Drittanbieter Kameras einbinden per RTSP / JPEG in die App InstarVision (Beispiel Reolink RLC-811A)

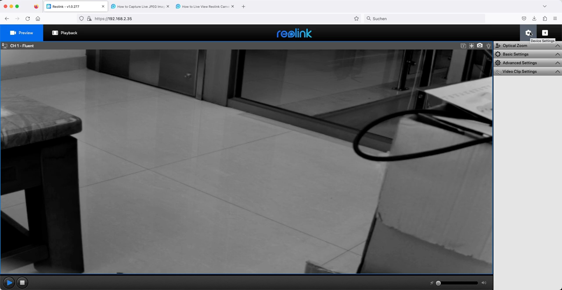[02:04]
Und zwar, wenn wir hier oben auf Device Settings gehen, also auf dieses Einstellungssymbol, dann gehen wir hier einmal auf Network Settings, hier auf Advanced.